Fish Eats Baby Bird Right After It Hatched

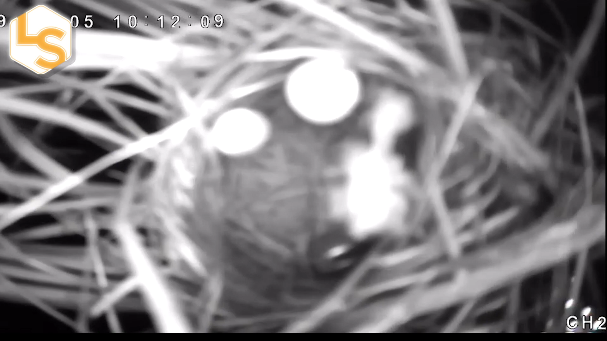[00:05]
Scientists in Georgia recently captured something on video that has never been seen before. A fish jumping into a flooded nest to snack on a newly hatched baby bird.